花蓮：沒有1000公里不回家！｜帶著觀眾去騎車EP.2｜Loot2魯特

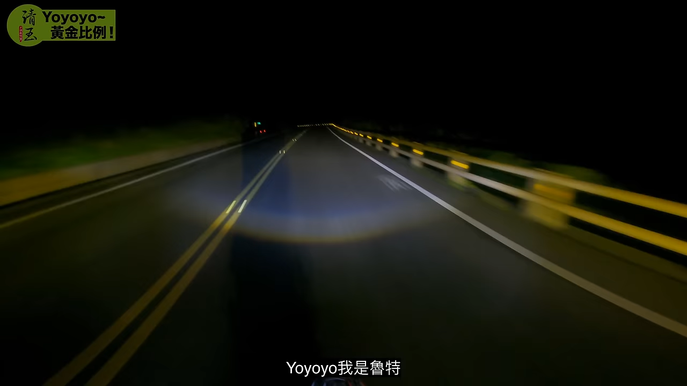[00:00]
呦呦，我是鲁特。凌晨的两点半，伸手不见五指的公路，不说你可能看不出来，这里在早上是可以看见无敌海景的台十一线。现在除了在地上的标线，右手边海岸上微微传来的浪花声，以及摩托车引擎的运转声，剩下的什么都没有。对，又是一次骑到凌晨的旅程。今天是我们的移动日，目的地是花莲。从台中到花莲，最快的一定是走台十四甲接中横，
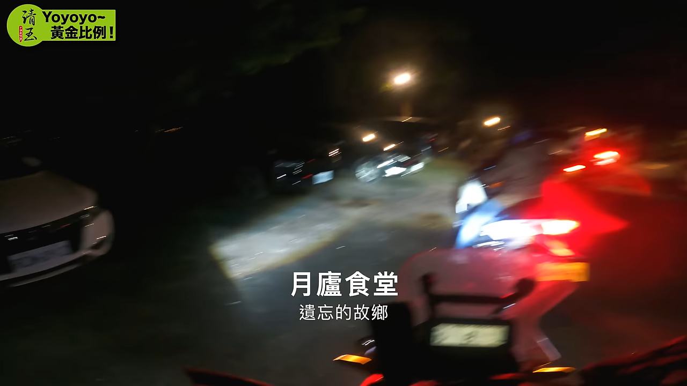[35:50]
刚刚啊，从民宿骑了大概10分钟吧，现在骑到这个我们今天晚餐地点月庐食堂。